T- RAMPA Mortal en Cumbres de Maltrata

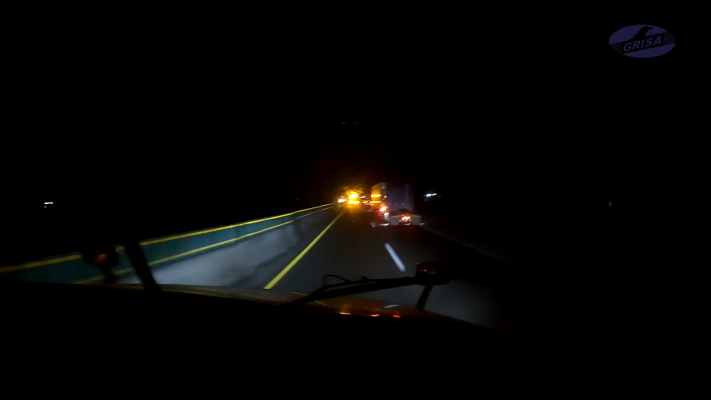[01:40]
Son las 3:45 de la mañana y el equipo de Grúas Grisa recibe el llamado de emergencia. Hasta el momento, solo se sabe que el accidente se registró en el kilómetro 236,